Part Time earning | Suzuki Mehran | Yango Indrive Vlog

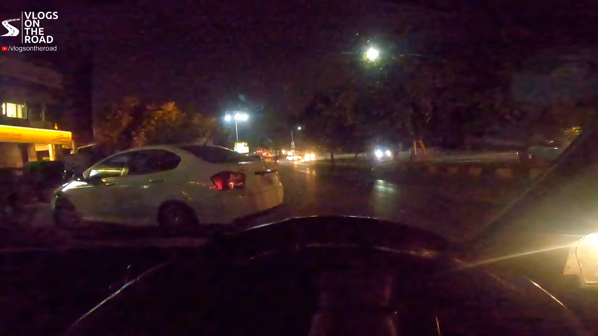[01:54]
بھی فیر کا نہیں پتہ پچھلی جو رائیڈ تھی ان ینگو میں ان کی ان کا جو فیر تھا دوستو بکی سو روپے تھا تین رائیڈیں ٹوٹل ہوئی ہیں ایک ینگو دو ان ڈرائیور یہ پک اپ لوکیشن پہ آگئے ہیں اور سامنے جو
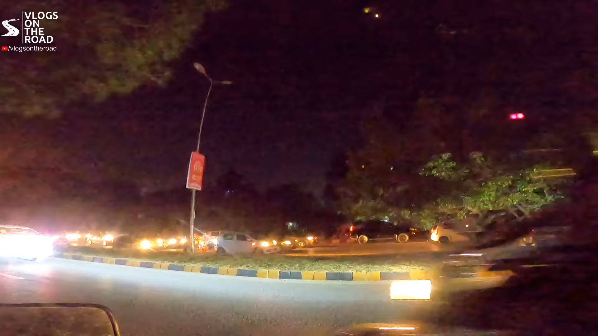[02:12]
ہے وہ ڈروپ لائن ہے بہریہ یونیورسٹی کی بیسیکلی ہمیں ادھر جانا چاہیے تھا لیکن ہے کیونکہ رش کافی ہے تو رش سے بچنے کے لیے ہم روڈ کے سائٹ پہ ہی کھڑے ہیں تو بہریہ یونیورسٹی کے جتنے بھی رائیڈ ہوتی ہیں نا وہ کمپرومیز کر لیتے ہیں اس معاملے میں
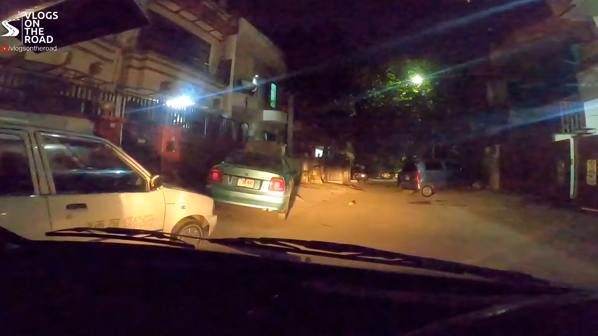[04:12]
یہاں سے ابھی ہم بری بارس لے دیتے ہیں
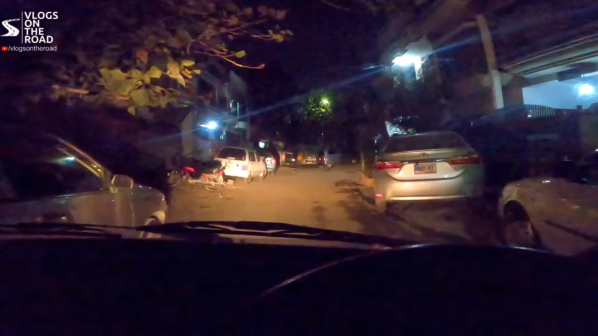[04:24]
یہ جی لیون ٹو کا ایریا ہے ایک سو نویر پہ کی رائیڈ تھی تین رائیڈ ہیں ان ڈرائیور میں دو ینگوں میں رائیڈیں لیں ہیں
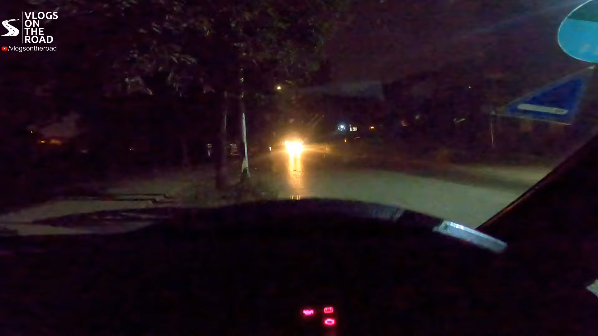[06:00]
تو چلتے ہیں دوستو ان کو پک کرتے ہیں یہاں پہ کم سے کم کوئی چالیس منٹ ہم نے ویٹ کیا ہے دوستو ایک ینگو میں رائیڈ آئی تھی وہ کینسل ہوگی یہ
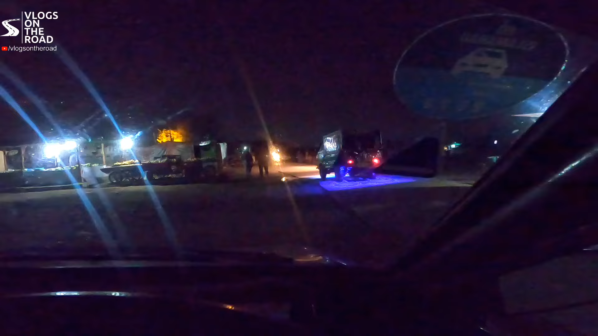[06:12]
پک اپ لوکیشن ہے جہاں سے ہم نے رائیڈ پک کرنی ہے یہ میرا آبادی کے اندر سے یہ کوئی جگہ ہے نارمل ہم یہاں پہ آتے نہیں ہیں لیکن بس کبھی کبھی ضرورت پڑ جاتی ہے ہمیں بھی تو ہم یہ بندہ نظر نہیں آرہا کدھر ہے
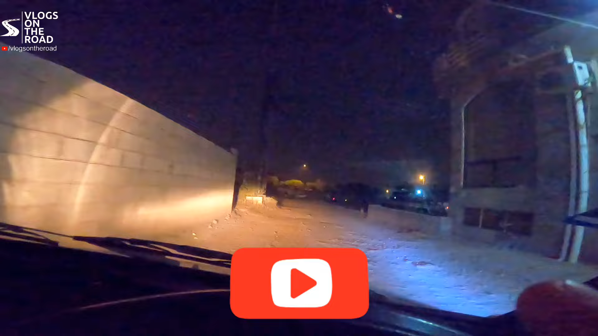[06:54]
کا گیٹ نمبر فور ہے وہاں کی انہوں نے لوکیشن لگائی ہے اور یہ اندر کچھی گلی میں
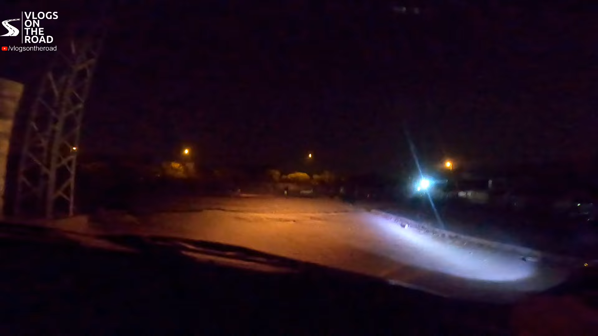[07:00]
لے کے آئے ہیں یہ بھی لوگ کرتے ہیں مطلب یہ زیادتی کرتے ہیں گلی بھی کچھی ہے اور اندر